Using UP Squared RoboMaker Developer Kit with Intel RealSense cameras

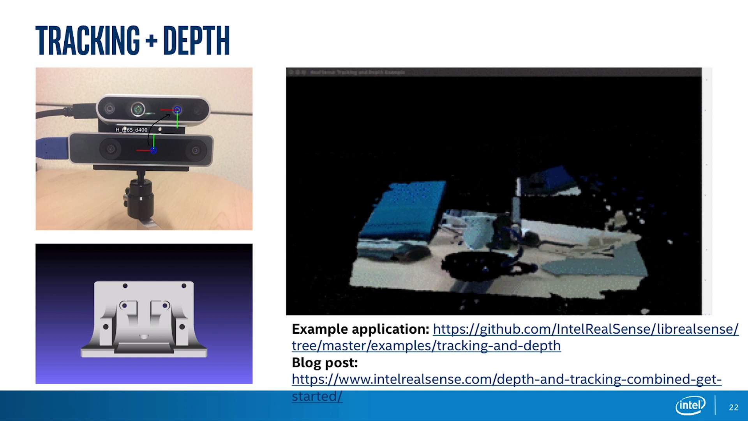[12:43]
And there's also a blog post that we have related to tracking plus depth. One of the things we offer is this 3D printed mount, which is already calibrated and configured for these extrinsics. And online you can also find an OpenCV tool that calibrates between the two for some custom configurations.
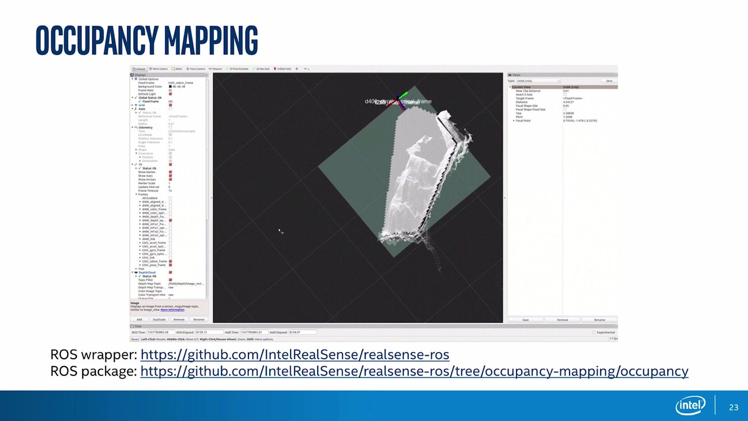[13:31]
What it does, again, it transforms the point cloud and accumulates it over time and projects it onto the 2D space. So this is a pretty light application, which doesn't take a lot of compute. And can be directly used as input for the path planning for ROS navigation stack, for example.
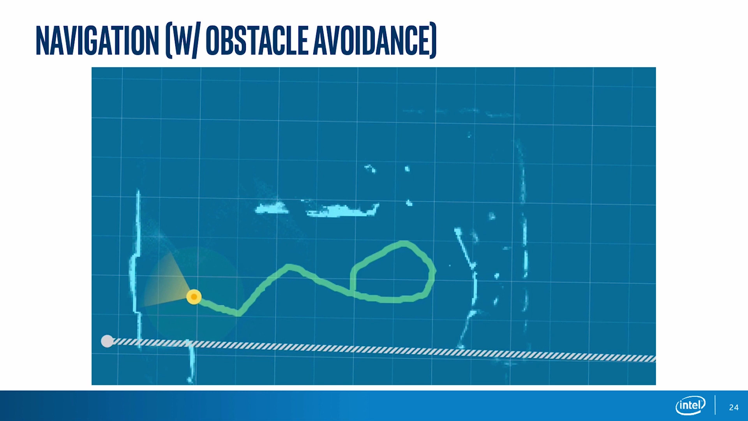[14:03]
And by that we are able to obtain an autonomous platform that is able to explore an unknown space, to map it as one can see here, the walls, the furniture, and the chairs,
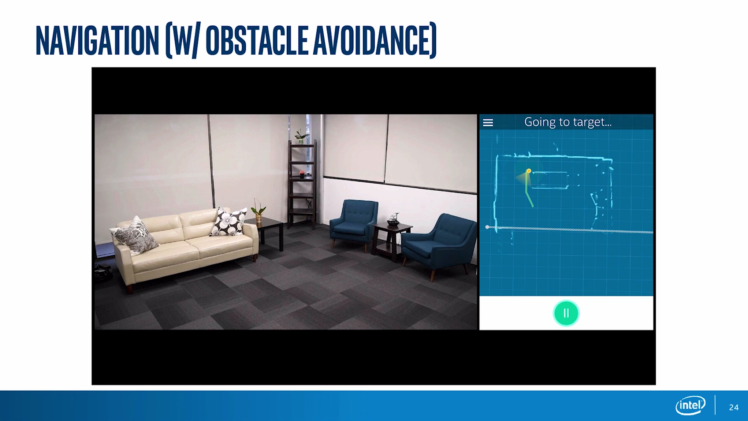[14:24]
and taking user input to plan and execute a path.